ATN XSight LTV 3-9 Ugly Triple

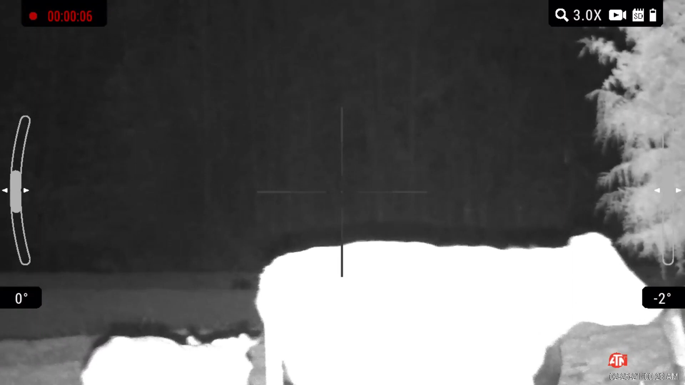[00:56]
cows run directly toward the hogs stop out there about a quarter